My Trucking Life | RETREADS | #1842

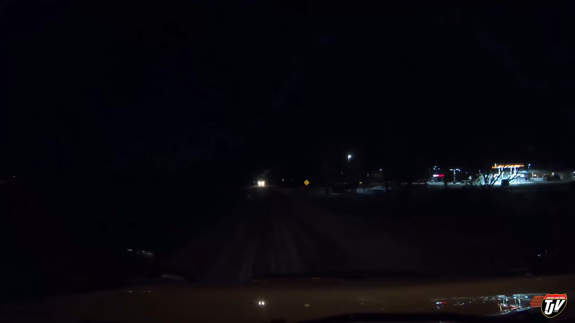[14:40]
Can you guess where we are? This is where we usually stop. At least lately. Davidson, Saskatchewan. It's Little Flying J. I guess I could fuel up tonight. I don't have to do it in the morning.
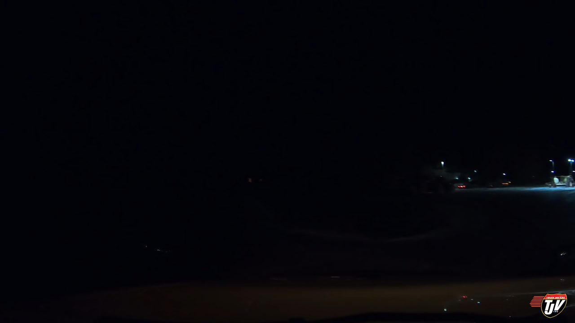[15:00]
I like stopping at this little place here. I don't know. It's quiet, it's small, not a lot of people stop here. Why can't these guys park straight, though?
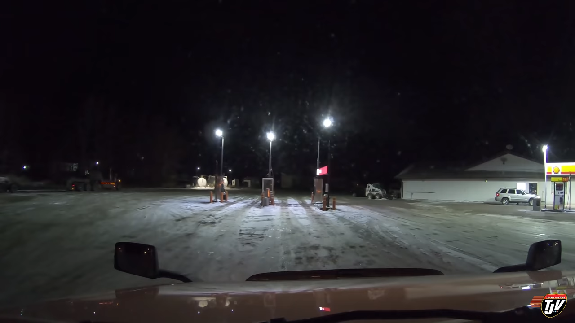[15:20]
Like, seriously. Who's teaching people how to drive in Canada? I don't know why. Drivers up here just cannot park straight for the life of them. I'm not saying all drivers, but y'all know who I'm talking about.
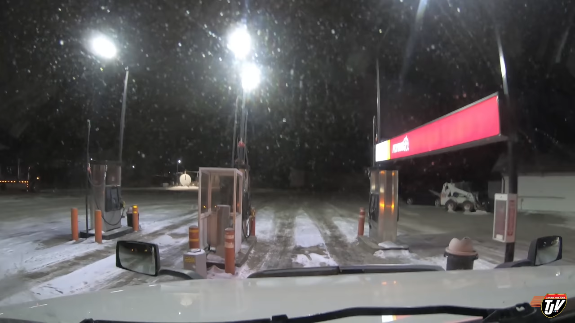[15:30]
You go to a truck stop in Canada, you'll see. Truck's taking up three spots, parked crooked, parked completely sideways. All right, here we go.